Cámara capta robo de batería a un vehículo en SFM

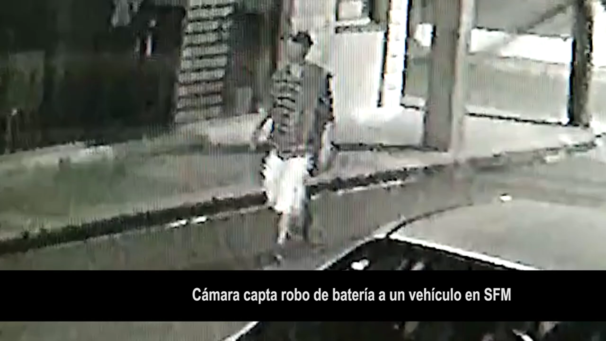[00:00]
Quedó captado por cámaras de seguridad el robo de una batería de un vehículo en la calle La Cruz, esquina Mella, aquí en San Francisco de Macorís. El hecho ocurrió la madrugada del pasado domingo.